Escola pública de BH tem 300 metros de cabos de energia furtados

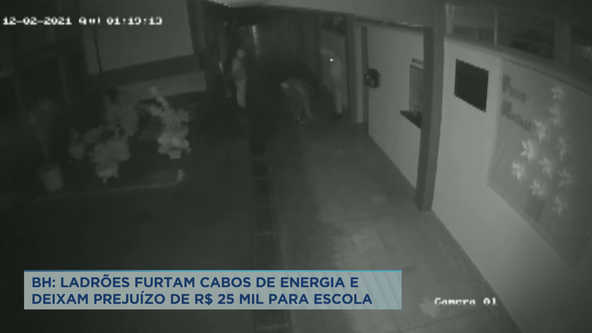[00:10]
Quatro ladrões passaram pelo menos uma hora no local e levaram 300 metros de cabeamento. Vamos lá, mais um. Passa de uma hora da madrugada quando três suspeitos aparecem caminhando pela escola. Eles parecem tranquilos e vão até uma caixa da rede subterrânea de energia. Repare que dois ladrões se abaixam e tiram a tampa para furtar os cabos. Em seguida, seguem pelo pátio em direção a outros pontos de passagem de cabeamento. Neste outro vídeo, é possível ver um quarto suspeito em ação.
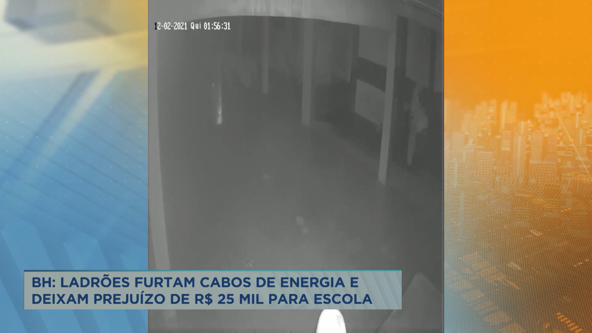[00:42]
Enquanto dois dos criminosos puxam os fios de uma caixa, outros dois vão até o padrão de energia, possivelmente para entender como a fiação está instalada. Passaram a agir no quadro secundário da escola, ao qual não estava ligado o sistema de alarme.